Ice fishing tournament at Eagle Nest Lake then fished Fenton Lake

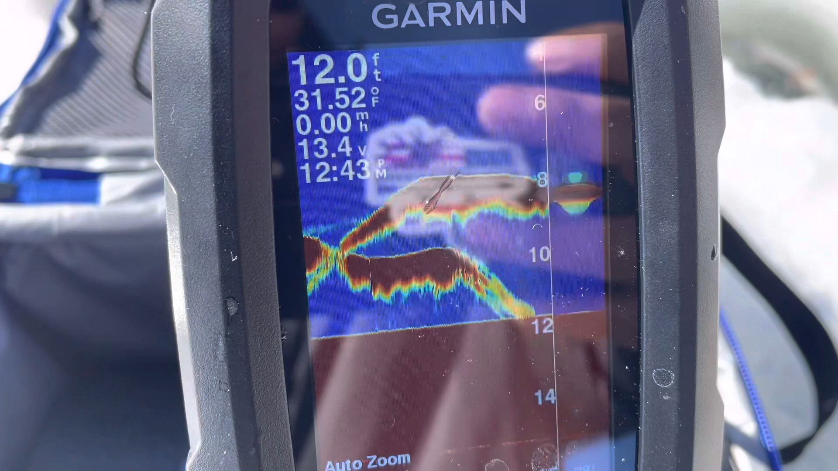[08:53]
On screen: depth 12.0 ft, water 31.52°F
Or it's sitting at 12 feet. Right up there.
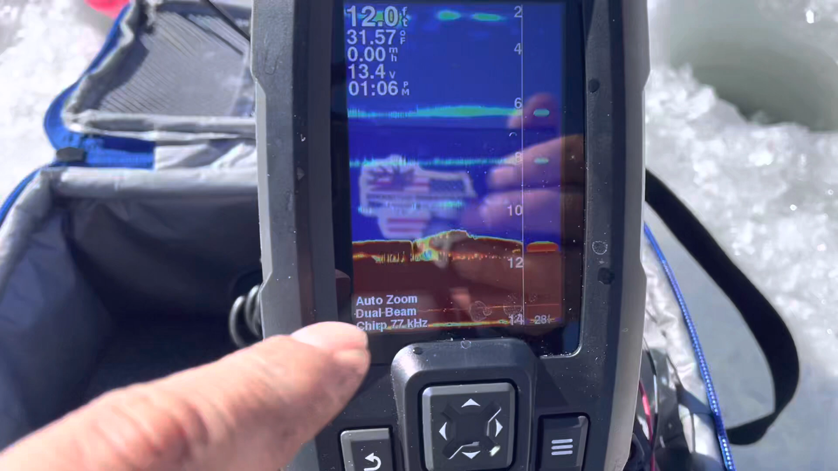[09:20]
On screen: water 31.57°F
That's my lure. He's coming up to it. He's coming up to it.